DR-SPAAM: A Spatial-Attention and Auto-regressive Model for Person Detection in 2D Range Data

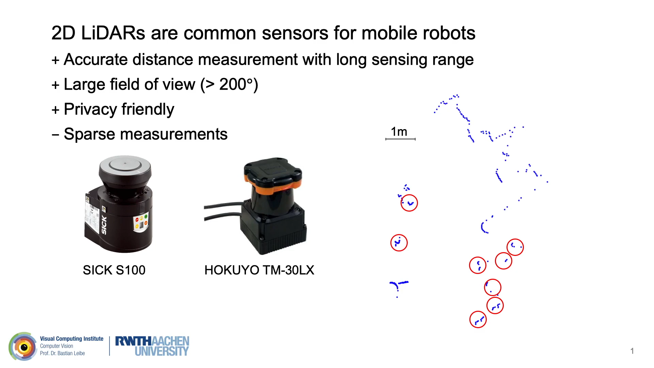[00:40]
However, the range measurements obtained from 2D LiDARs are sparse and have low information content. The sparsity makes person detection very challenging as can be seen in this LiDAR scan on the bottom right. Early developments in the field use classifiers in combination with handcrafted features.